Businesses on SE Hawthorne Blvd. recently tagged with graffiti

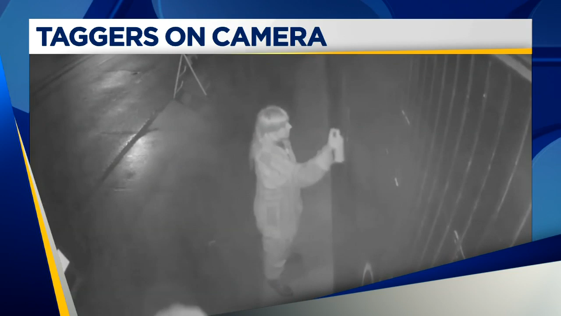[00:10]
Only this time, the taggers were caught on camera. As you can see right here, our Fox 12 Haley Rush joins us now live with a look at that video of Fox 12's most wanted Haley.
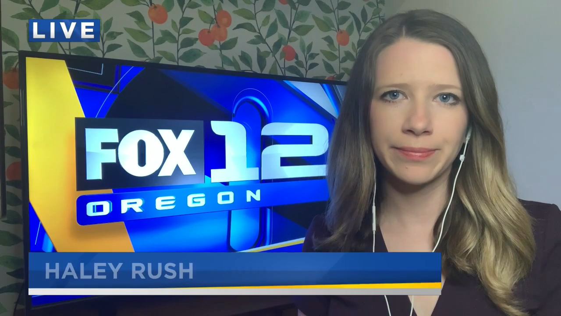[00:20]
Well, we lost track when we went out there of all the businesses on Hawthorne tagged on the same exact night.
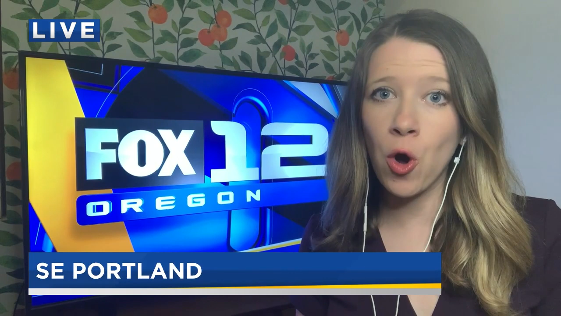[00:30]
But business owners tell me they're hoping that video is the key to catching these vandals.
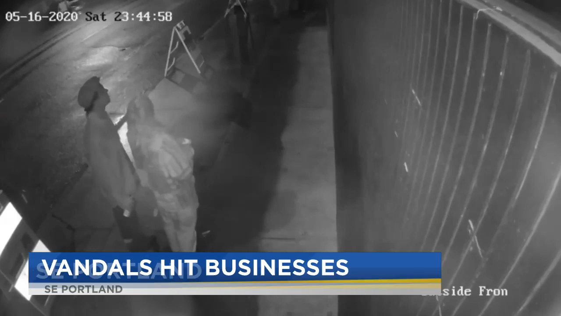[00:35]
This overnight surveillance video shows two taggers in action on Hawthorne last weekend.
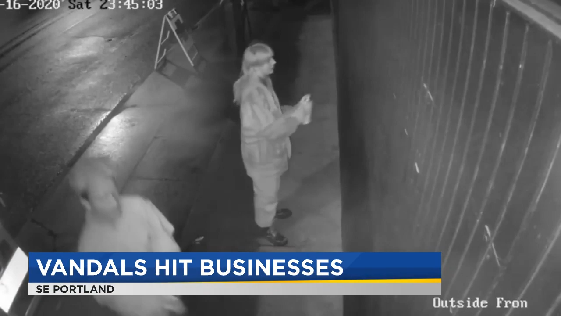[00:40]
They take a look around, then both get to work tagging the bar Gold Dust Meridian.